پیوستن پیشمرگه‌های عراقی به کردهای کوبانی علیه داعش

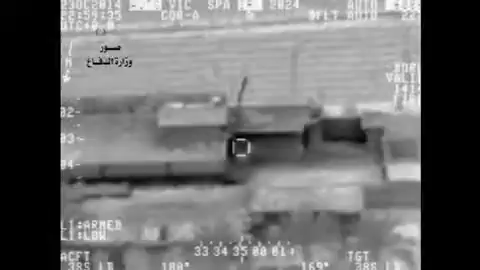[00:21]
به گفته فرماندهی مرکزی ایالات متحده، جنگنده های امریکا همچنین روز سشمبه
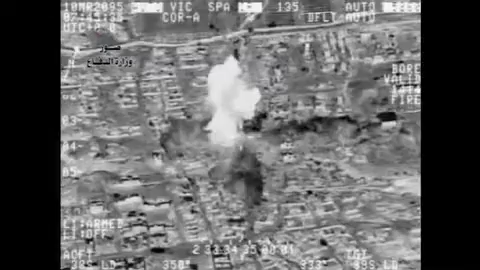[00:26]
موازه پیکارجویان در نزدیکی شهر سوریه کوبانی را هدف قرار دادند.